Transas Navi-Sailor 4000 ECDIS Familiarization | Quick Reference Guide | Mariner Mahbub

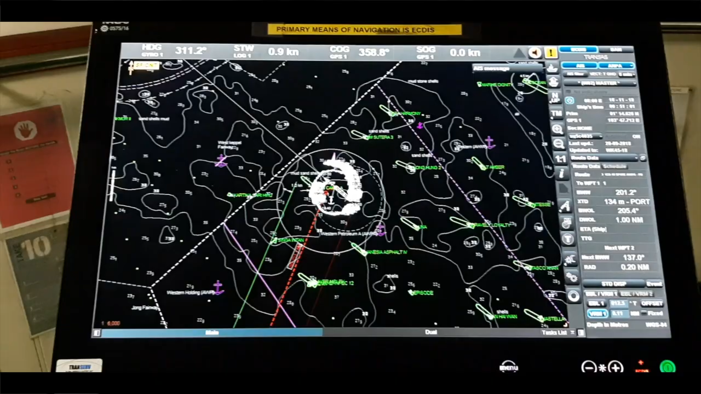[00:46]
in a sleeping condition we are no more using this pepper chart I only using it is because
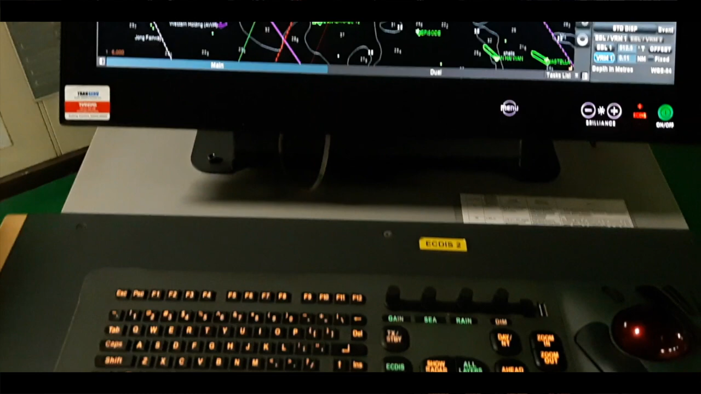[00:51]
we have both individual at this also have backup so let's start
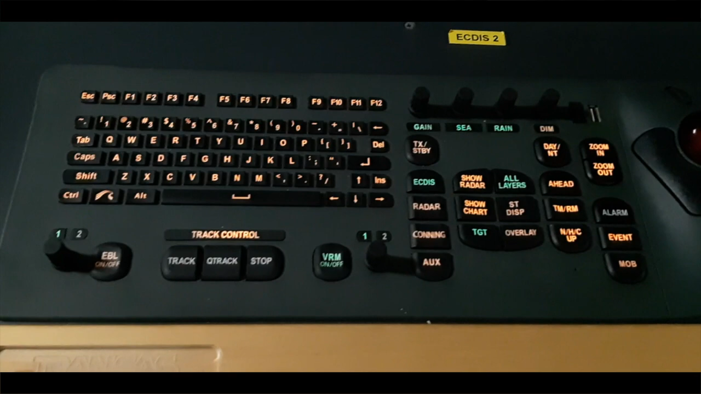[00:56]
with this keyboard here you can see we have this EBL option
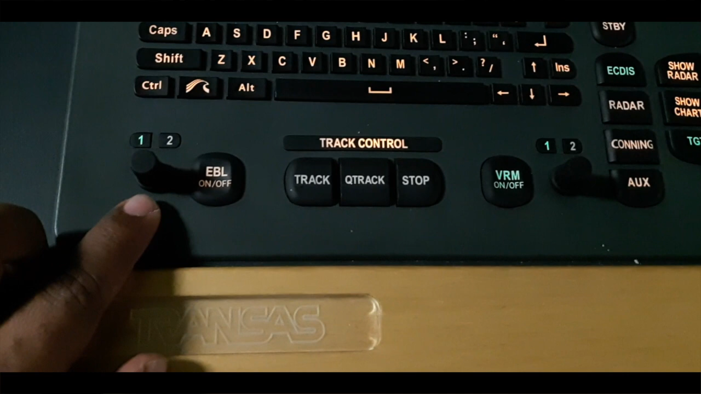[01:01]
electronic bearing line here and with this one we can use
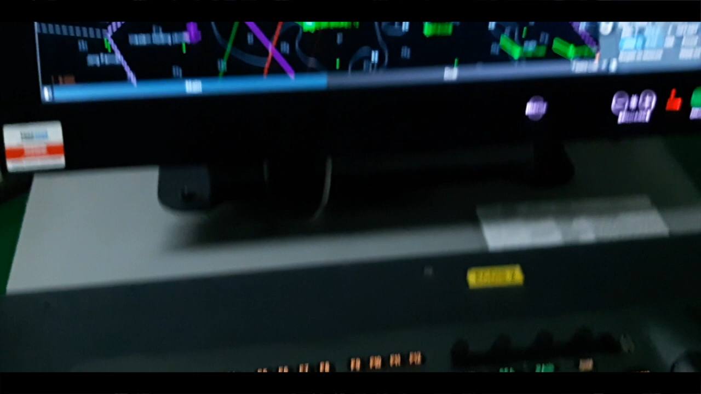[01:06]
this EBL over there you can be a switch on this EBL on and off
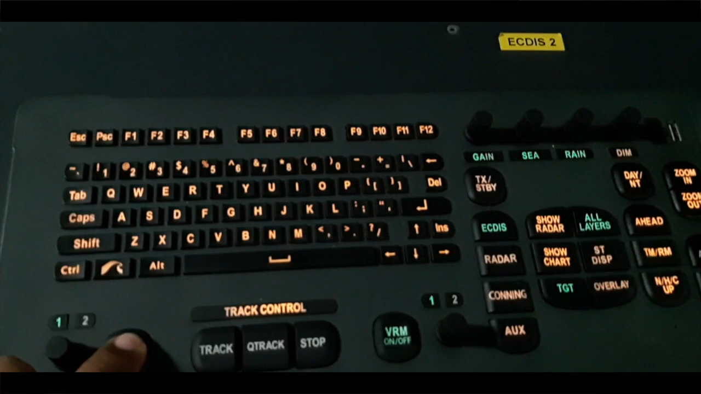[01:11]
right here you see already EBL coming if I rotating this button
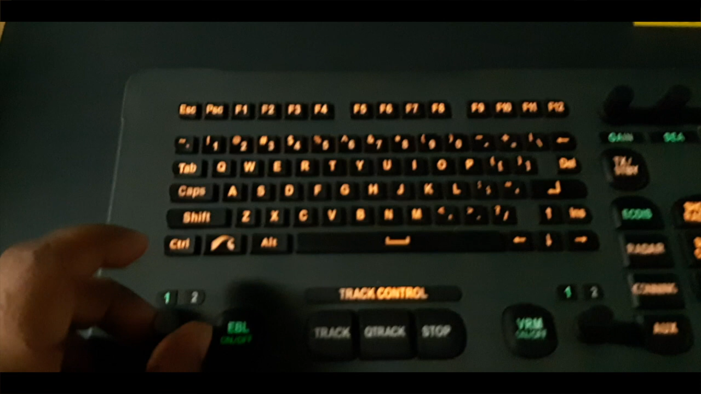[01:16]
and this one also moving from this one you can take
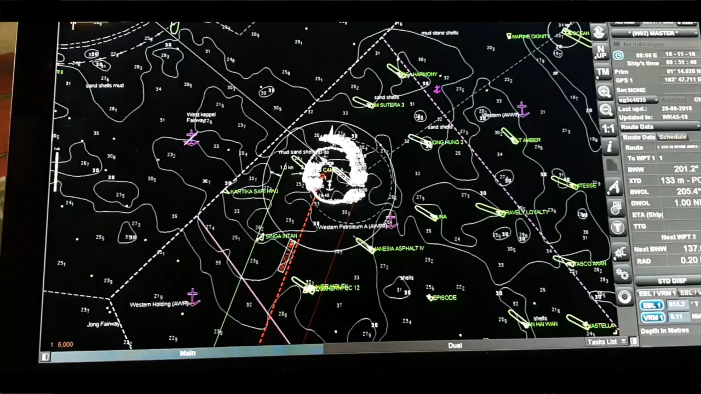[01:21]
the bearing of any target and after that you can monitor this one for pollution abundance or in other navigation purposes okay
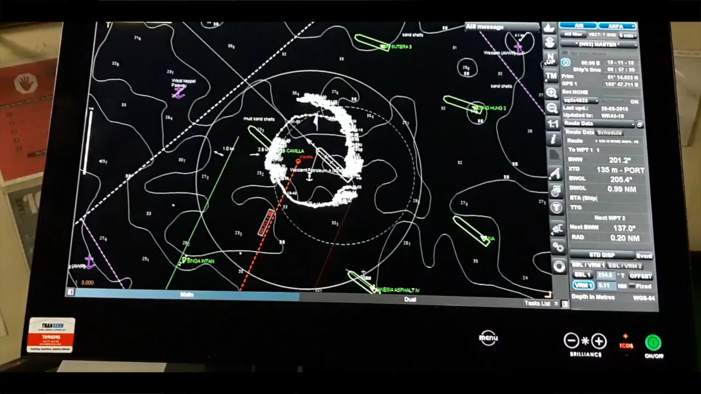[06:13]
chart layer you see as you can see zoom in zoom out also so many alarm used to come because of this anyway for you can see or
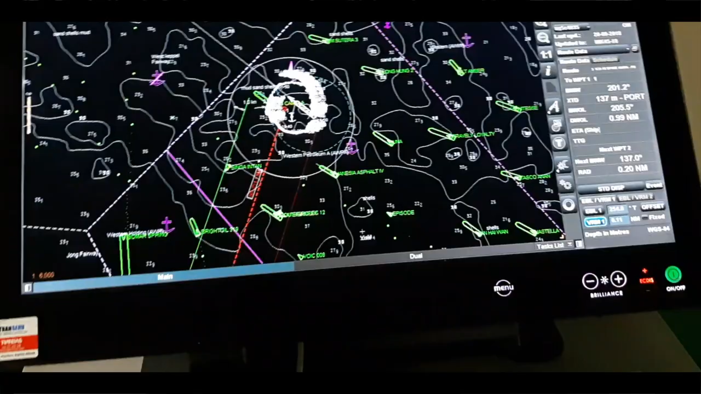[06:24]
some navigation hazard or some safety contour or depth contour so many alarm used to come so that time we just
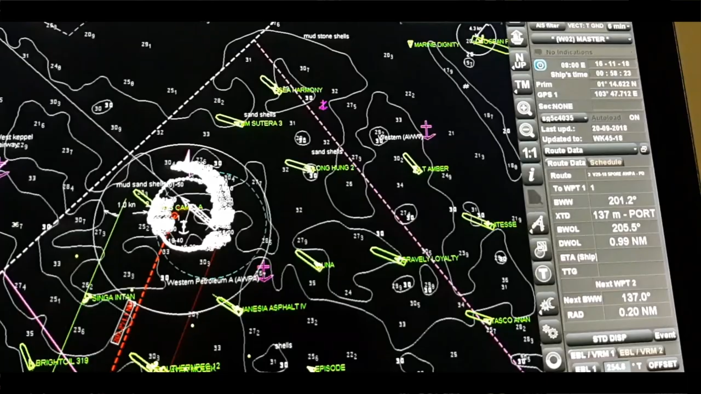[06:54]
existing questions some questions is there anchor prohibited to some area fairway restricted area and courage area harbor limit so many question is coming so
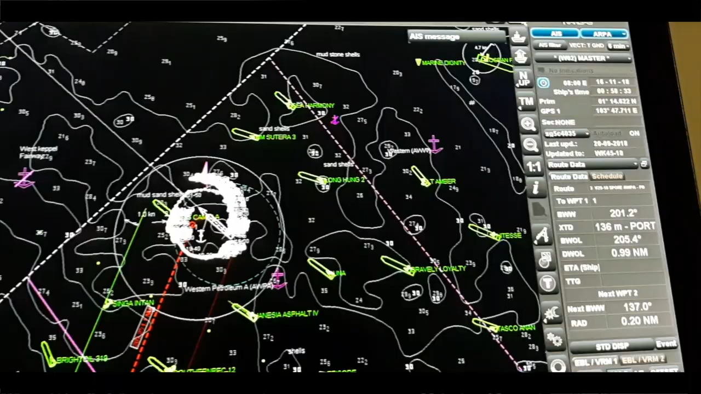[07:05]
we take we have to take care about this thing also some event
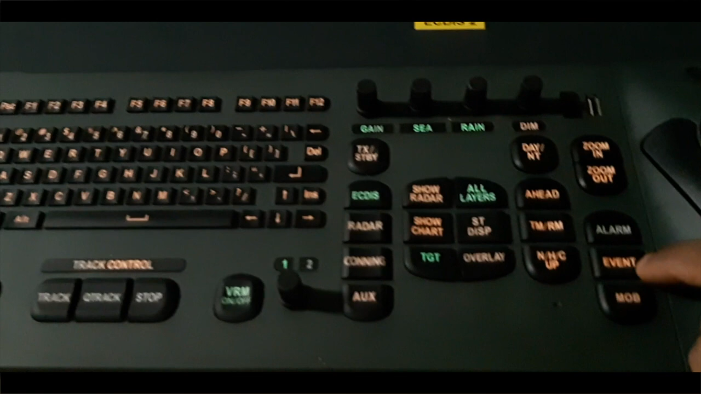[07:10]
is there and also MOB button is there here is also another MOB feature is
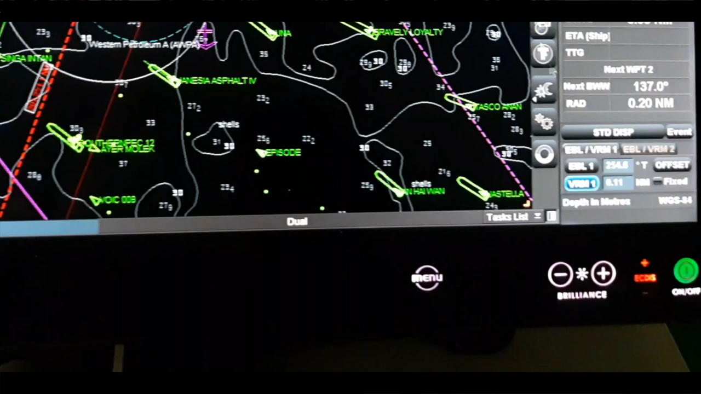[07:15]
here if any case suppose man overboard that time we quickly
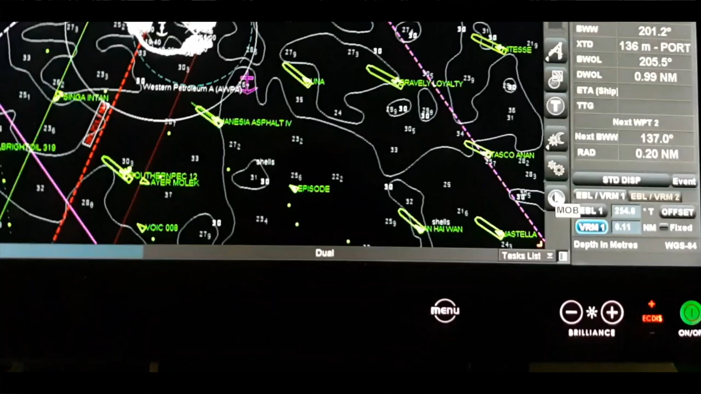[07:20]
click this button to automatically fix up put the position of the man overboard after that we can so it will be very easy for us to rescue that man also